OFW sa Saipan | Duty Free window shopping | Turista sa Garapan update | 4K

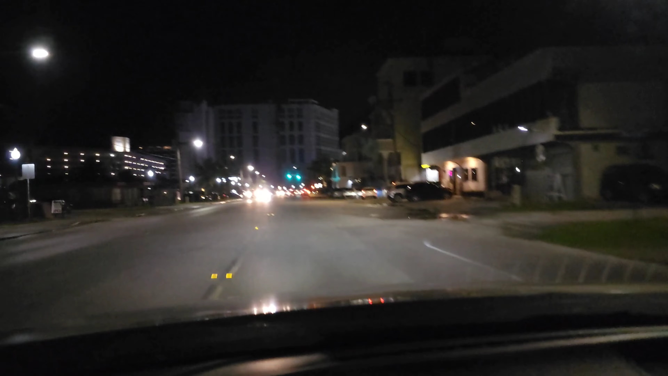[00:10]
Alright, good evening mga kaagilal Time check is 6.35 in the evening Nandito ngayon tayo sa Beach Road papuntang Garapan area Matagal na namin kayong hindi na update dito sa Garapan Ito yung tourist spot dito sa parte ng Saipan Ang Garapan area Tulad nito, ayan yung duty free
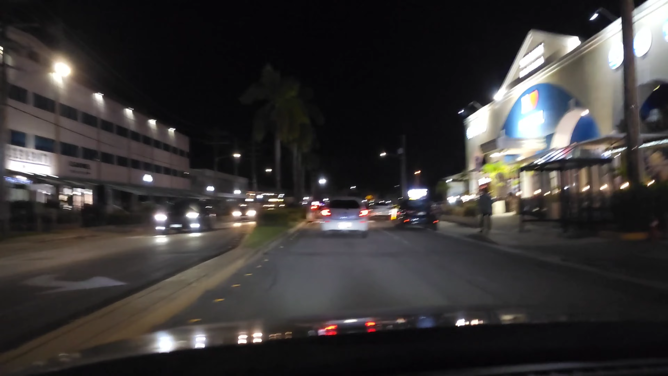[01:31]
Dati kasi talagang maraming turist na naglalaka dito Ayan, nakamukha yung mga restaurant dyan Nag-close na yung bandang left
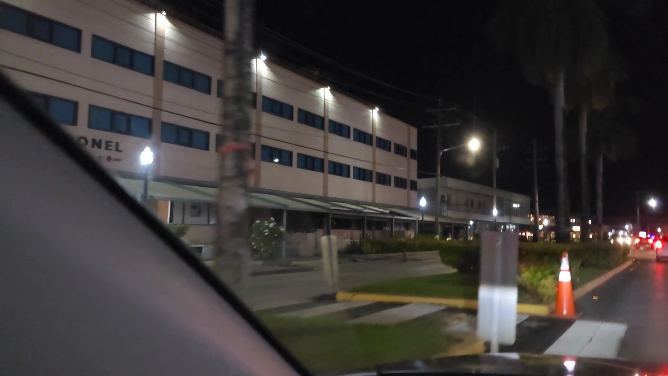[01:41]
Makikita nyo yung babagamp dati yan Mayroon kaming in-upload na video dyan After naming ma-upload Nung kumain kami dyan Nag-close na rin yan Pero dito
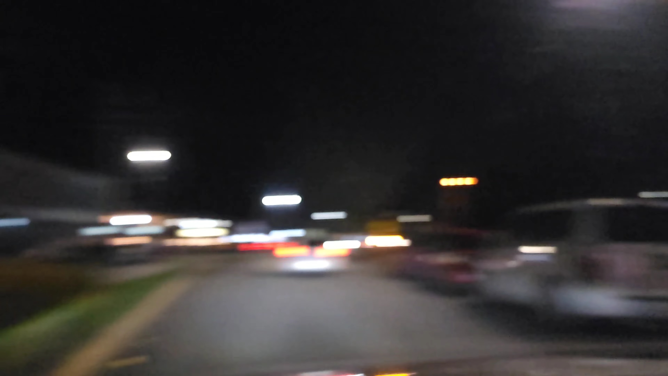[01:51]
Ayan, mga kabubukas lang dyan sa site na yan Ng mga ilang restaurant na yan